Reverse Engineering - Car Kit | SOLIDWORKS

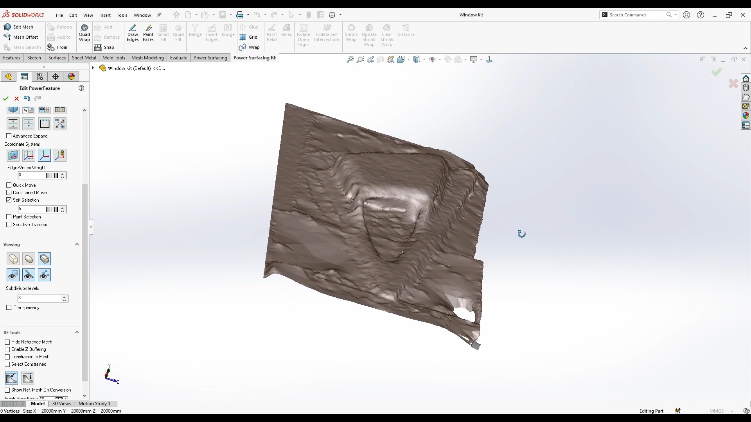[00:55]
So the quality might be not the perfect one, but it can be great for taking the dimensions of the port. So the first thing I'm gonna do here is just going to insert a planar surface, and then go ahead and click apply,
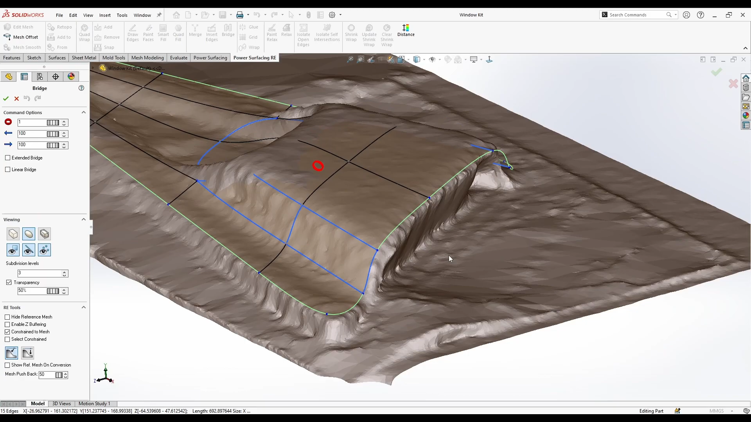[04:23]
Okay, this is better. Now the other step I'm gonna do is I'm gonna select this quads here
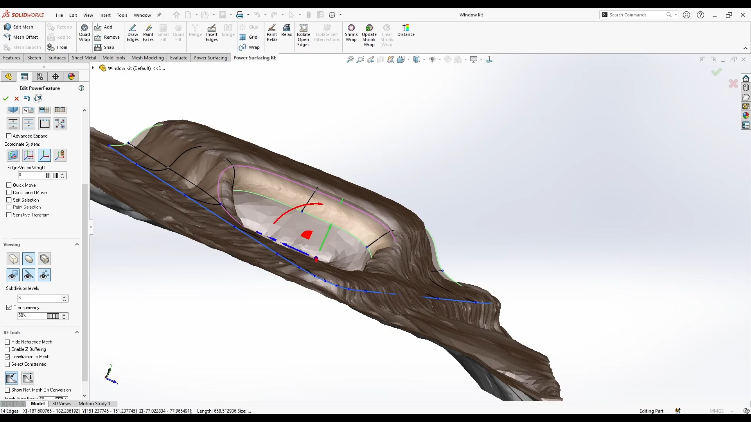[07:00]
just rubbing it because of the iPhone scan isn't that precise or doesn't give you this smoothness like other expensive scans.
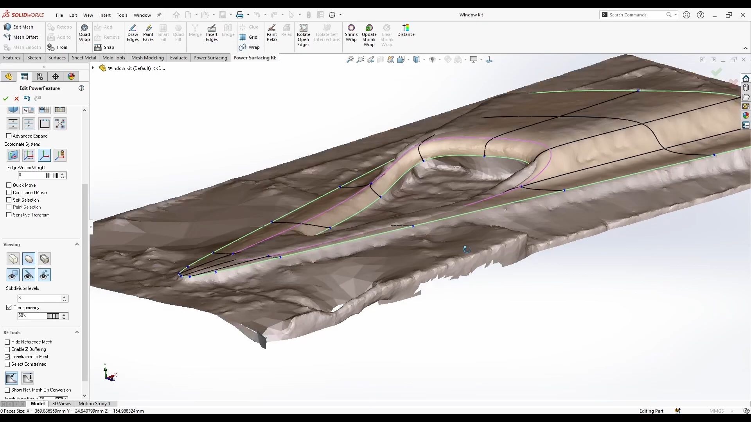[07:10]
Okay, so now let's do this creases.
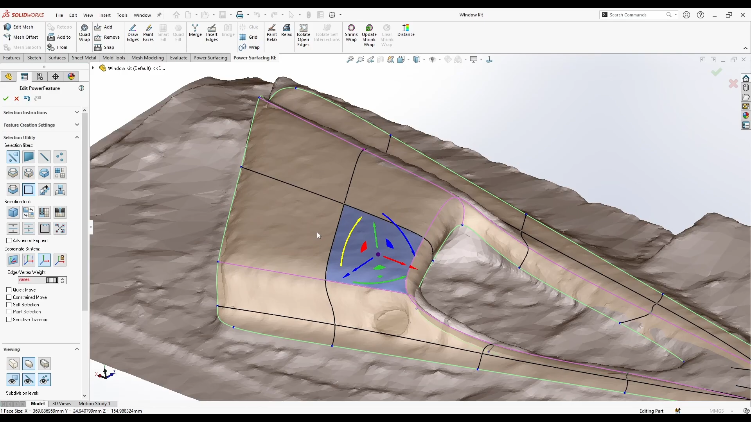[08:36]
But I can adjust what I want at the top, because if this is a kit for a car or something like that, so I can just adjust it however I need.
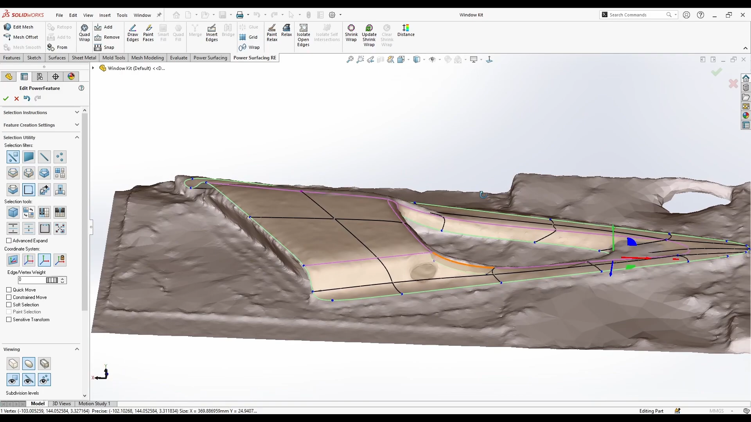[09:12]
So once I'm happy with this,
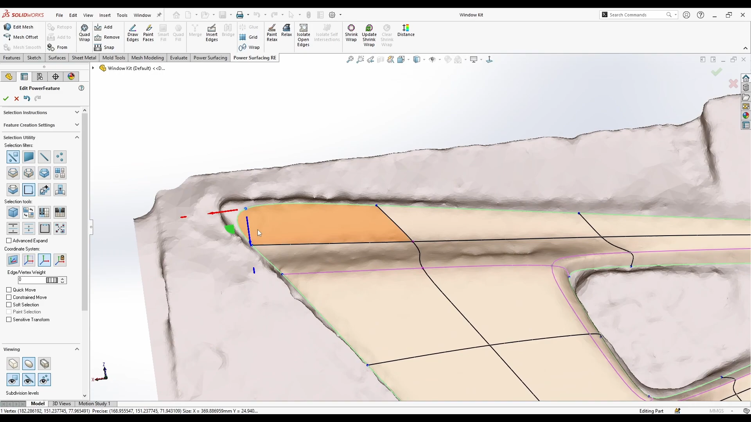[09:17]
I'm just gonna crease this until something like this,
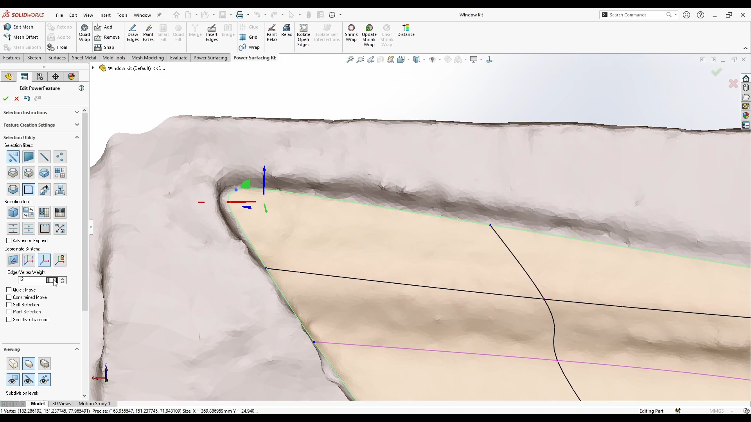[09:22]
and the same here,
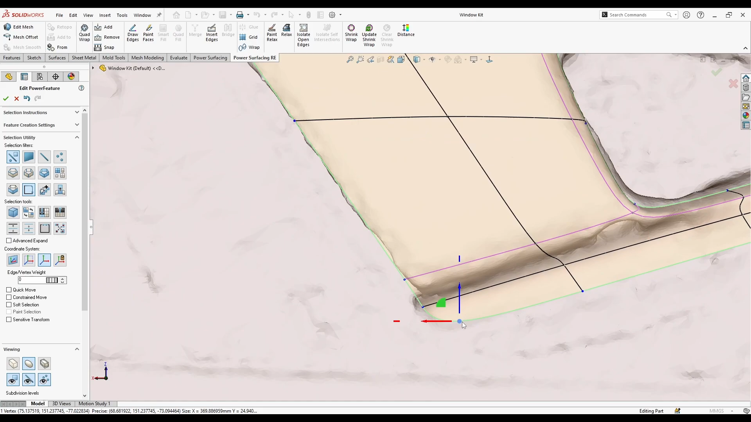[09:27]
a little bit creasing, and here it's just perfect.
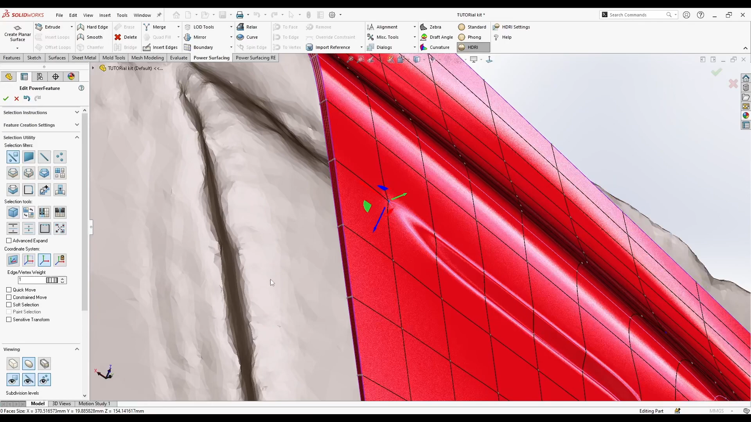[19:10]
Okay, let's apply the constrained move. Try to fix this curve. So it's now amazing.